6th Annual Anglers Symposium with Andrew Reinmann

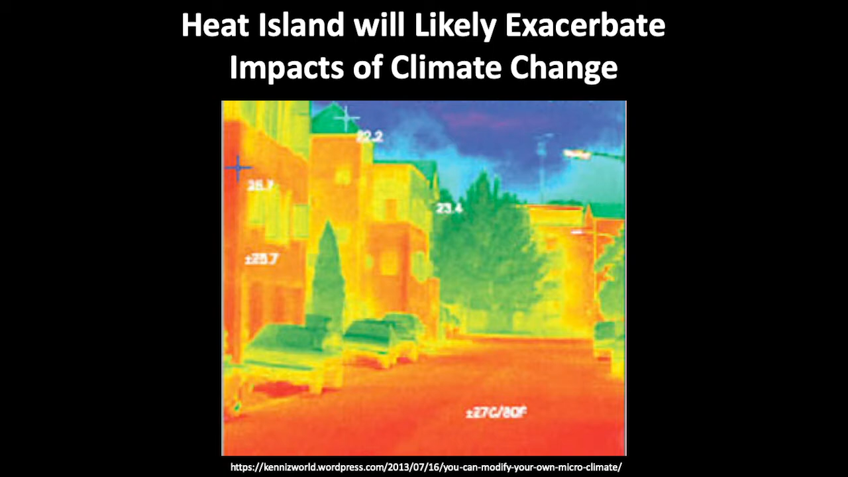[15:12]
any sort of image, the image is just, or what's making the colors is just how hot this, the surface of these things are. And so you can very clearly make out the hot road versus the cool trees, right? So even at a small scale, you can cool things off just by putting more trees there.